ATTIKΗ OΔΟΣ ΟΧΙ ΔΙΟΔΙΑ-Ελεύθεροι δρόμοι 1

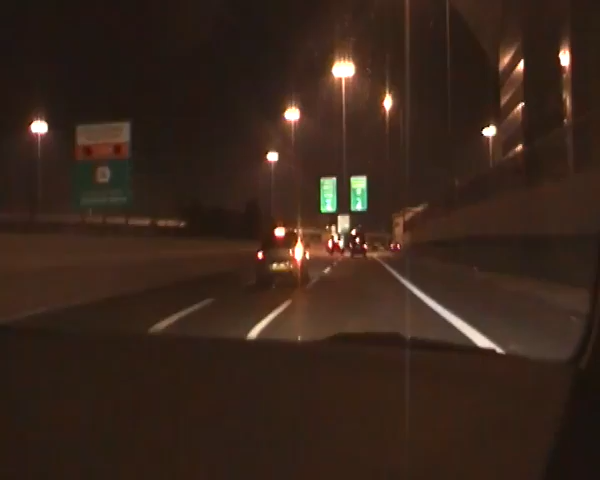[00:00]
Πλησιάζουμε στα διόδια της Αττική Οδού και θα πάμε και θα ανοίξουμε την μπάρα και θα περάσουμε, δεν θα πληρώσουμε. Τώρα πλησιάζουμε. Ο οδηγός θα κατέβει, θα ανοίξει την μπάρα.